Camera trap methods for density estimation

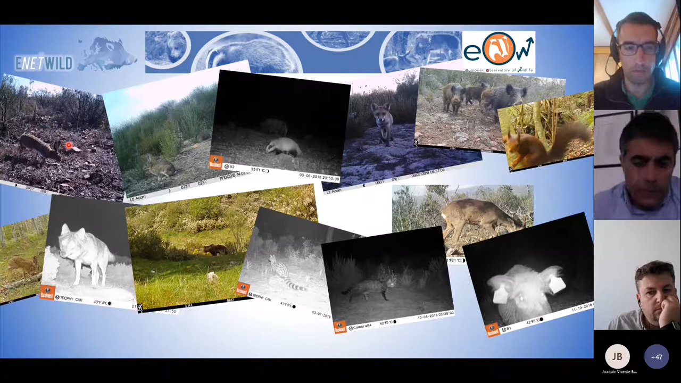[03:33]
and here I show a couple of pictures of some of them, and we can see hares, rabbits, badger, foxes, ungulates, and even carnivores like wolves or bears and so on, we see that most of them, and I know that there are many other species, but most of them is not possible to individually identify animals. Only in some of them, for instance, the genet in South Europe, the wildcat, or again, the lynx, they have this spot and particular pattern that allow the individual identification.